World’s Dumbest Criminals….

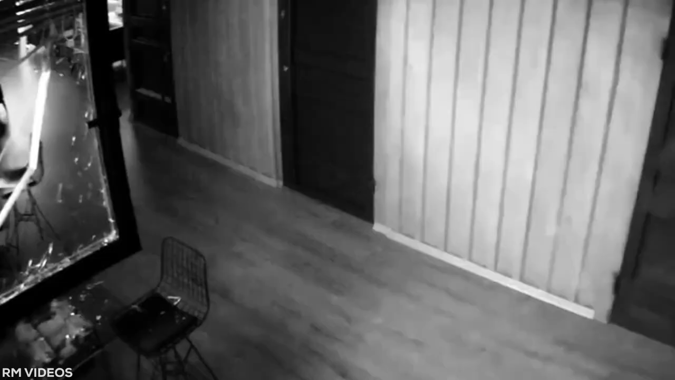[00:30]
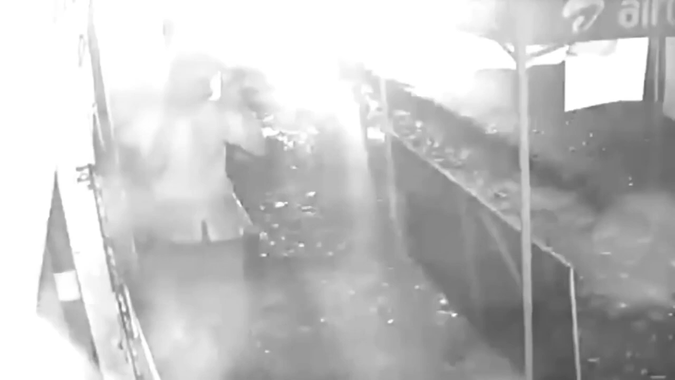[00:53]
You think a plastic bag would be up there with other terrible ideas? These criminals made a spectacular entrance to this electronics store, only to fail miserably on the exit. Someone give their window cleaner a raise.
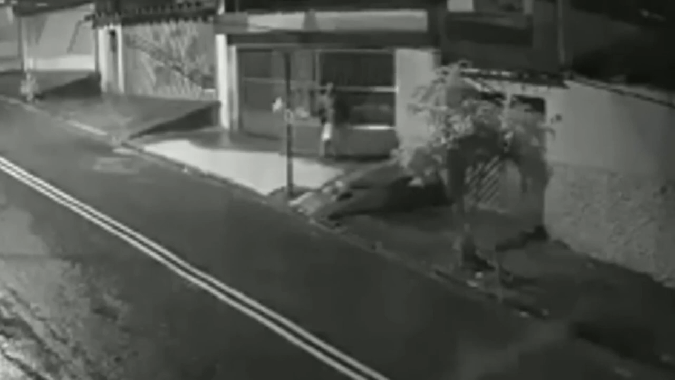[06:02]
This guy wanted to steal the whole gate itself.
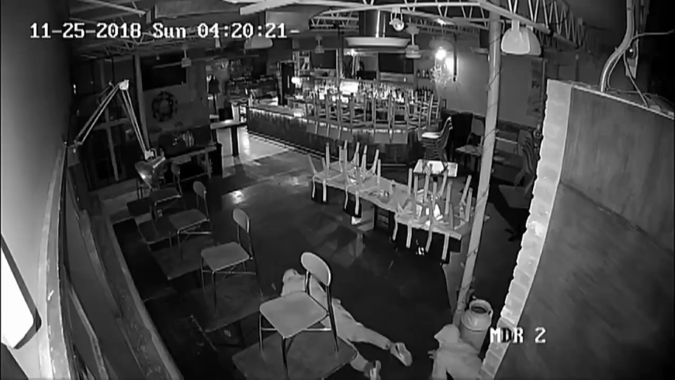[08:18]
These criminals must have thought there were some Mission Impossible style lasers defending this bar when they broke in.
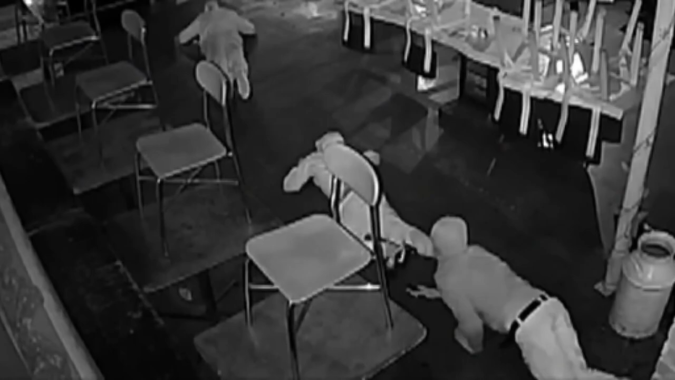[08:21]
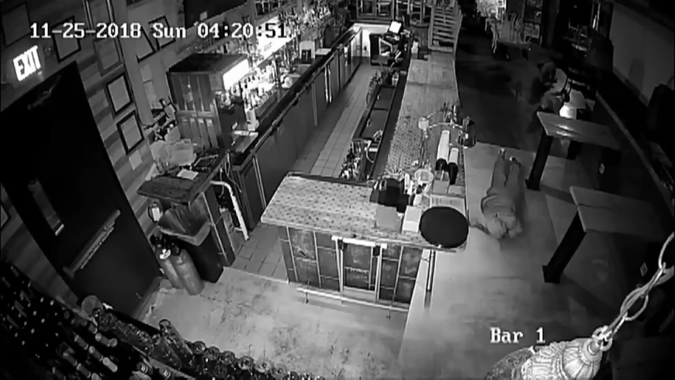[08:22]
There weren't lasers, but there were cameras recording their every worm-like move.